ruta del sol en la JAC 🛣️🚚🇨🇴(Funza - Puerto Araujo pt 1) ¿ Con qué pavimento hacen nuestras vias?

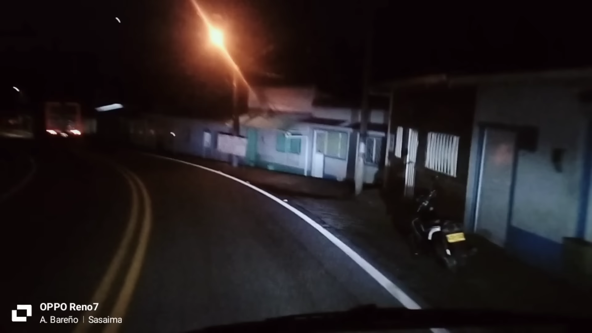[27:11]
Ya falta descender otro poquito y llegamos a Villeta. Estamos aquí a Sasaima, que Sasaima, como en ocasiones anteriores, el ingreso estaba atrás,
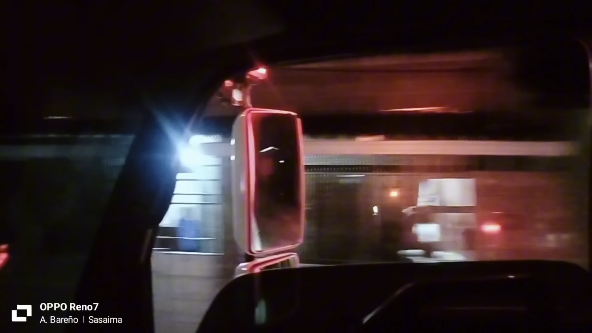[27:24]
hay otro más adelante, pero que hacia la derecha, bajando hacia Villeta,
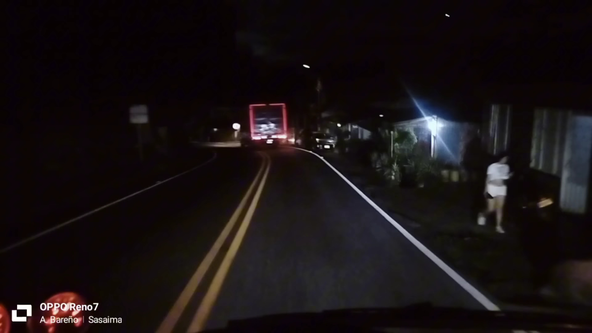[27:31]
hacia la derecha, aquí a la montaña.
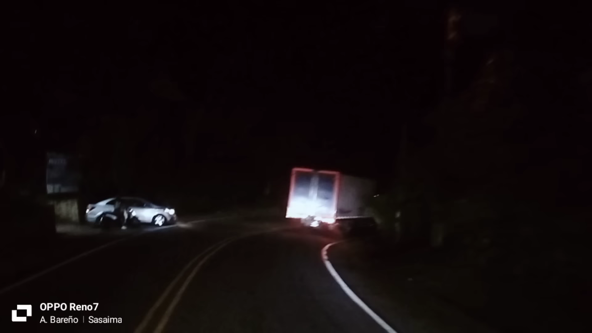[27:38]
Bueno, ya como se pudieron dar de cuenta, ya, o sea, ni siquiera a Villeta alcanzamos a llegar. Aquí en Sasaima ya nos cogió la noche. Estamos a 20 minutos, a 8 minutos para las 7 de la noche.
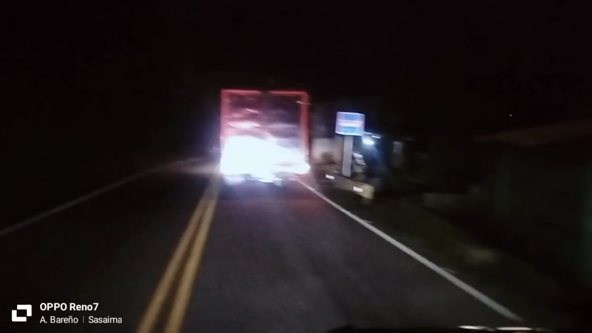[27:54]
7 minutos para las 7 de la noche.
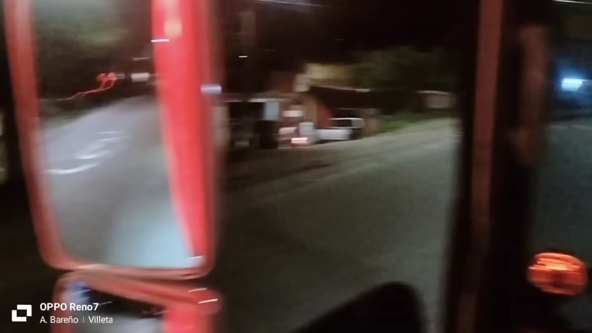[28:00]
Después de pasar ya por Villeta, está subiendo aquí al puente de la autopista Medellín, de la que va para La Vega,
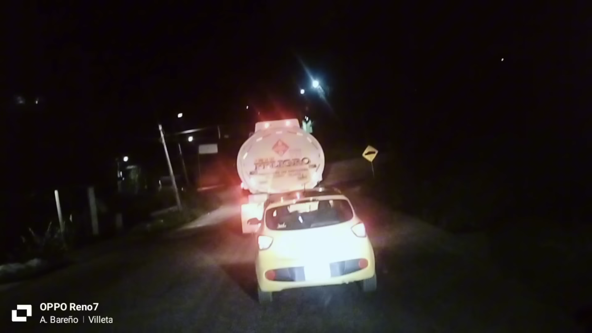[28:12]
y vamos llegando a empezar a subir el Alto del Trigo.
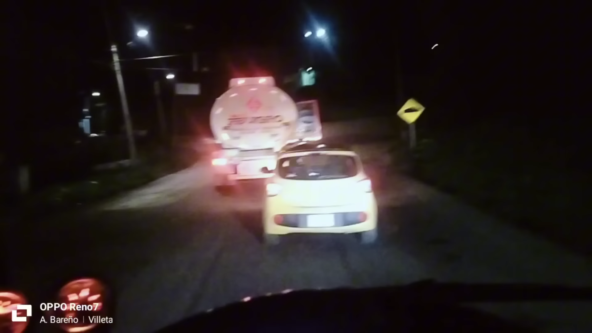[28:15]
Bueno, de Faca hacia acá, hacia Villeta, la carretera es muy buena,
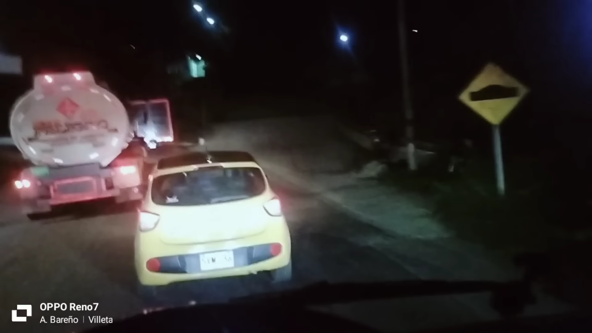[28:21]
pero de Villeta a subir al Alto del Trigo sí está muy mala la vía. Subiendo al Alto del Trigo está muy muy mala.
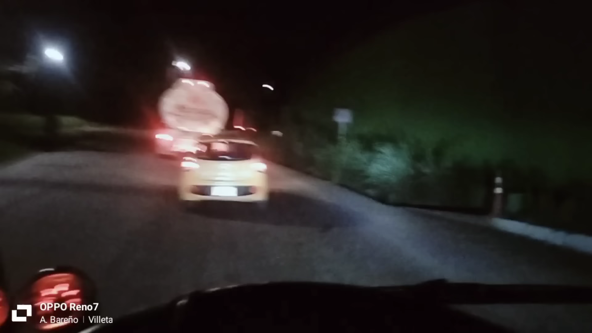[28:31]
Subiendo sentido Villeta, Alto del Trigo, está muy mala la vía, en el sentido que vamos, mejor dicho, hay muchos huecos. Voy a tratar de grabarlos, pero pues tengo que ir concentrado en no coger uno.
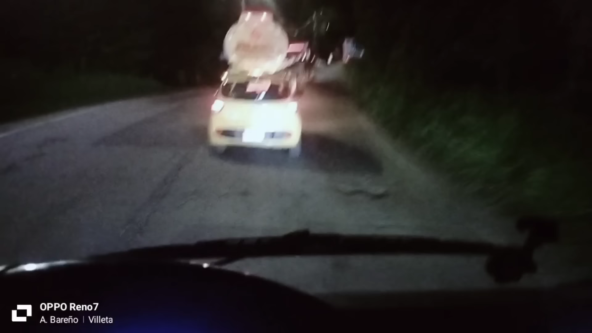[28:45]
Pero la vía subiendo al Alto del Trigo sí está muy mala, desde aquí, desde Villeta,
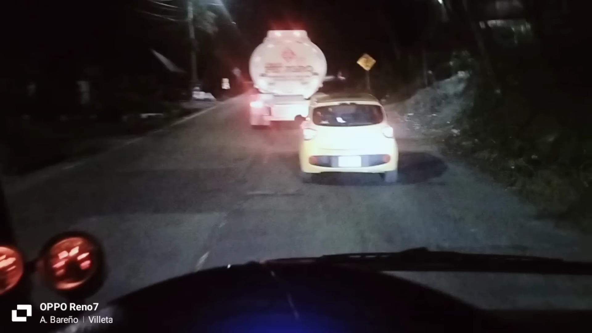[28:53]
mucho bache, incluso aquí saliendo nomás del pueblo. Tras derecho que tienen policía subiendo, peor todavía.
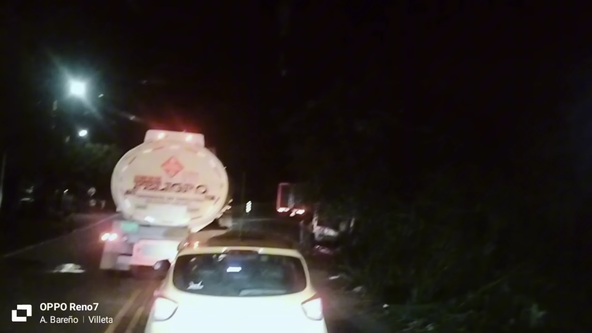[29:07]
Aquí nomás subiendo,
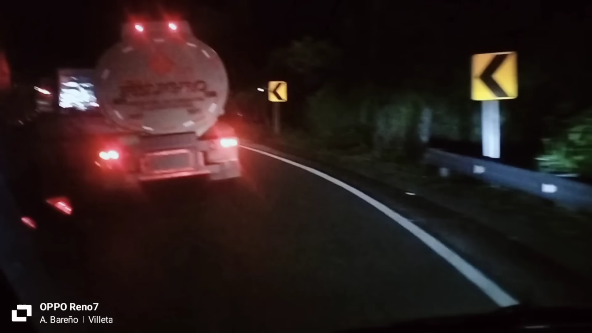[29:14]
la verdad es que no pude grabarles porque me toca con las dos manos en el timón para sostenerlo para que no se me vaya para lado y lado. Pero acá subiendo hay bastantes huecos. Nada que arreglar esa curva del Hotel San José Real.
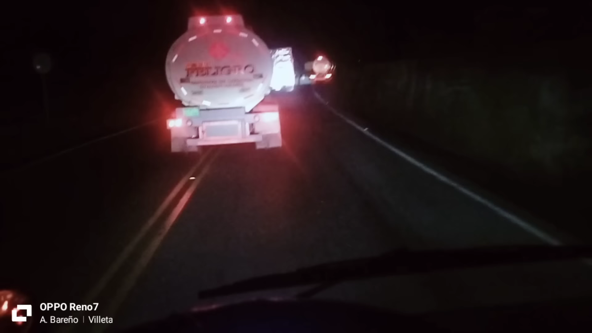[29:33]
Aquí a subir al Alto del Trigo, como tres curvas. La curva completamente a la derecha está muy deteriorada. Toca invadir el carril izquierdo para poder subir bien, para no tener que parar. Está algo así como esto que se ve acá.
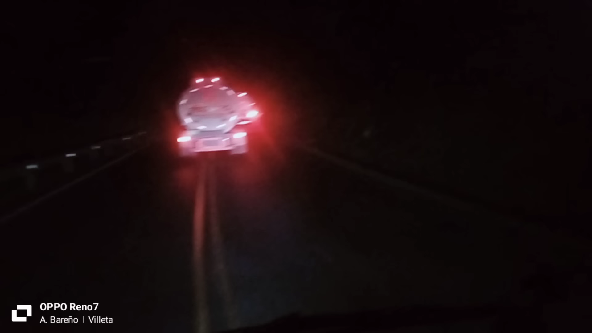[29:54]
Entonces, subiendo el Alto del Trigo, sí está muy, muy feo la vía. Fea la vía.
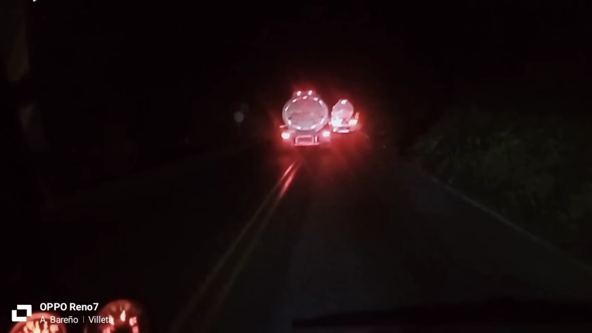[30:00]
este pedazo, porque esto lo pavimentan a cada ratico, pero como siempre le echan es como aserrín a esa vía, no le echan pavimenta sino aserrín. Durará para ahí medio año y ya se empieza a dañar otra vez. Una vía con tanto tráfico pesado como lo es esta, y le echan un pavimento muy muy malo. Y ya las 3 horas que salimos,
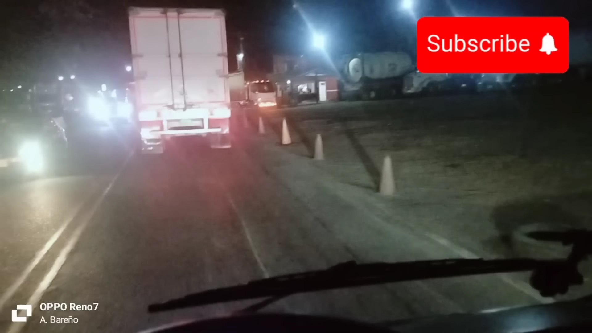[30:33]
las 8 de la noche, llegamos aquí al Alto del Trigo. En el, de Villeta para acá sí había bastante carro, y más esta carretera tan mala que está subiendo. Entonces ahí siempre me demoré harto subiendo el Alto del Trigo, de unos 40 minutos.
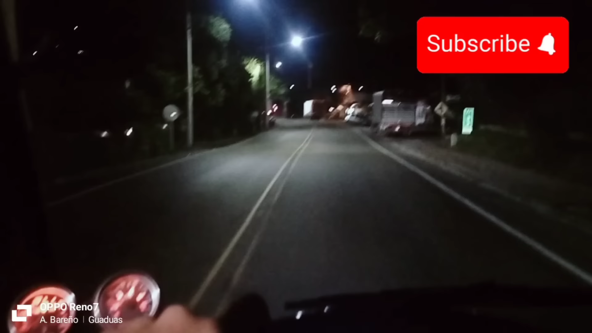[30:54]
Media horita después, ya a las 8 y media, ya llegamos aquí a Guaduas, Villa de Guaduas, en la tierra de la Pola.
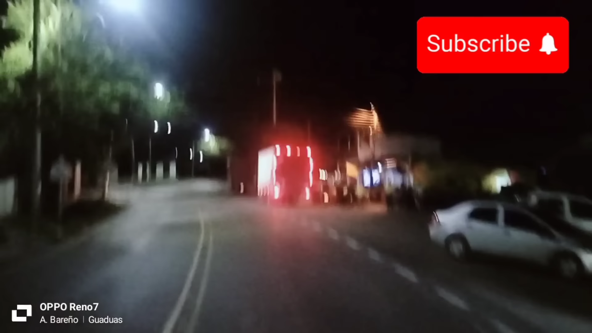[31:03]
Vamos a poner a brincar esta. Ponernos a brincar porque no sé cuánto va el partido.
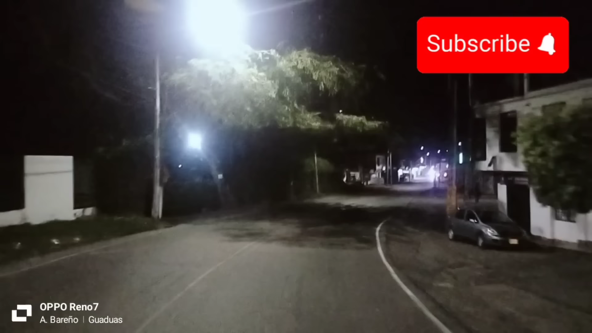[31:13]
Y loco, ahí sí preciso, cuando voy viajando nadie pone estados del partido, de que hicieron gol o no hicieron gol, cuánto del marcador, nada. Ah, bueno. Bueno, entonces aquí ya, pasando aquí por los comederos de Guaduas,
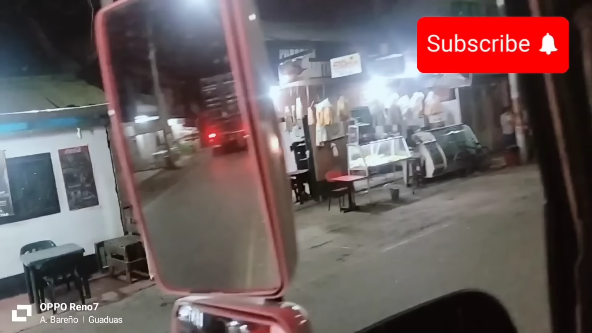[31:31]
donde el de la Masivos, ahí más adelante la Bomba. Bueno, por aquí después de salir de Guaduas, vamos a llegar a la Glorieta de la Morena.